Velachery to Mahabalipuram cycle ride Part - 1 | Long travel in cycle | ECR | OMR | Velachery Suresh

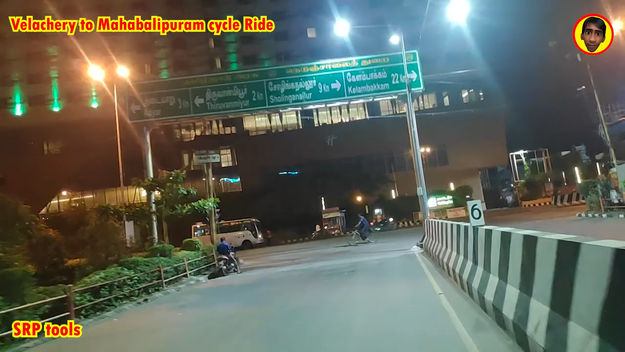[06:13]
அடையாருக்குலாம் இப்படி போகணும், லெஃப்ட் எடுக்கணும், நம்ம ரைட் எடுத்து போகிறோம் சோழிநல்லூர்.